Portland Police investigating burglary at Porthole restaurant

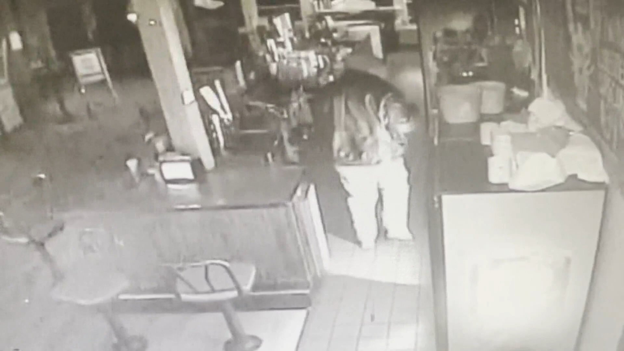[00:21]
Surveillance video from inside captured the movement of the thief around 4 45 AM. The suspect was inside the restaurant for less than three minutes. The video shows the person taking an envelope full of cash. It had more than $1,000 inside.
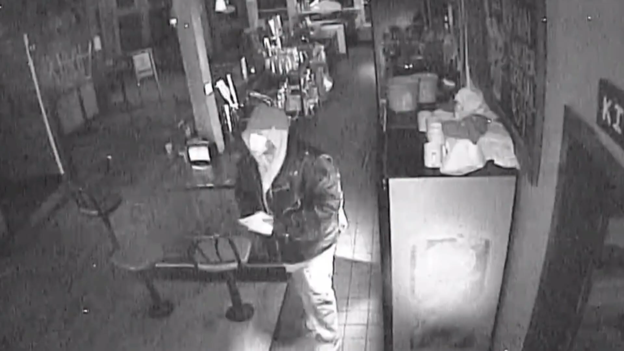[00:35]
It was part of a collection the employees raised for two pregnant workers. One of the business partners for the porthole says this kind of activity is becoming a growing problem in Portland.